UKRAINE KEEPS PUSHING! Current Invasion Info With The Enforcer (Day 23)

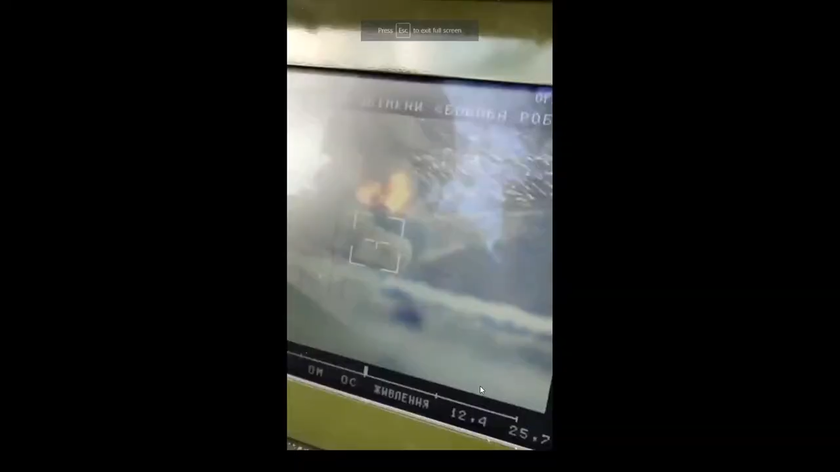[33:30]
Let me rewind so that we can see that a little bit better. But the tank is right there where the crosshairs are.
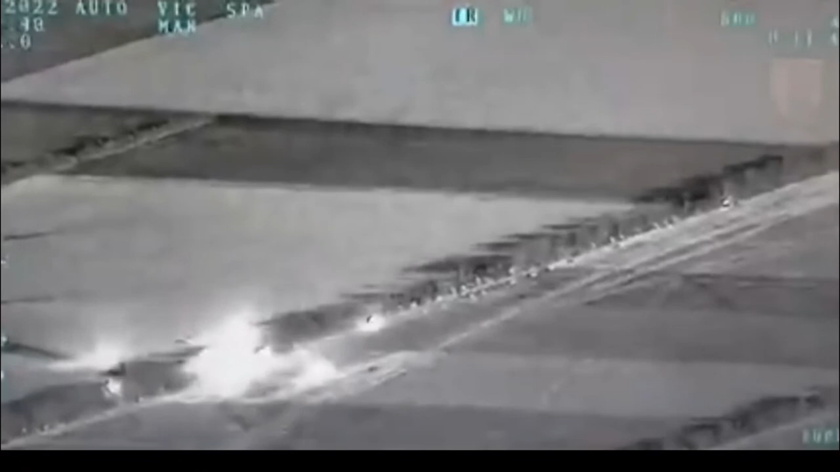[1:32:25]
So you see they're just lighting up this tree line, destroying loads of vehicles,
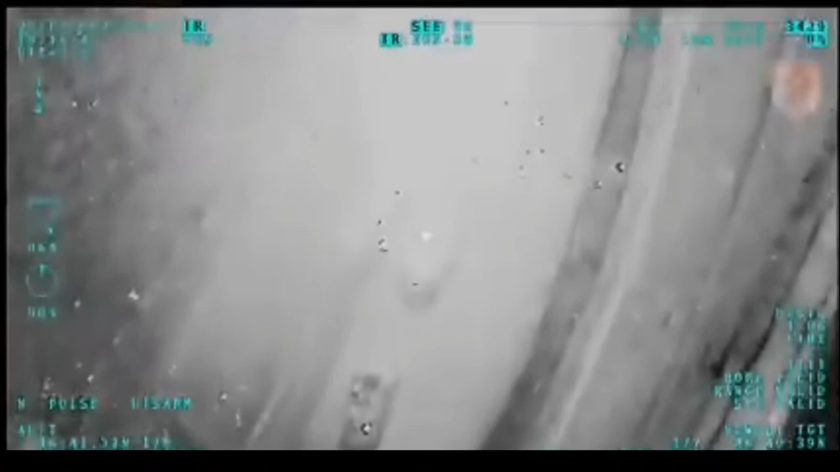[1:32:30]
like you can see right there, and making sure that the Russians are just having a terrible time trying to
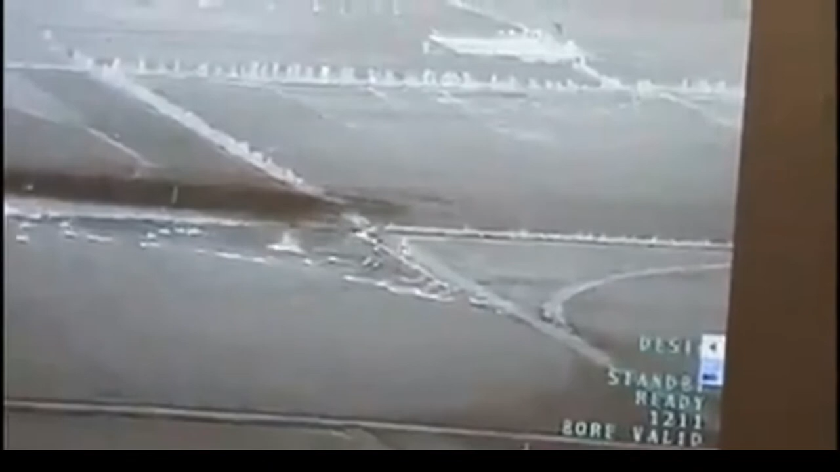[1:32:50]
We see more strikes lighting up this, what appears to be a tree line, maybe with a road in it.